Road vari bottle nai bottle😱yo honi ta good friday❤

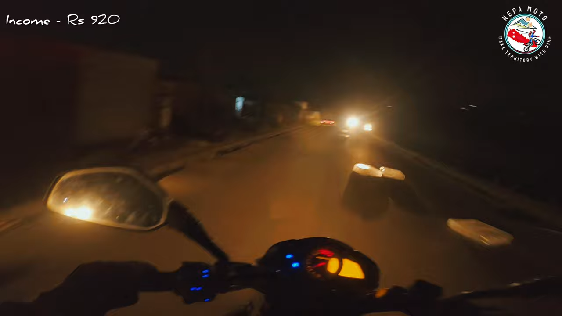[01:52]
You can see the bottles Do you see the bottles?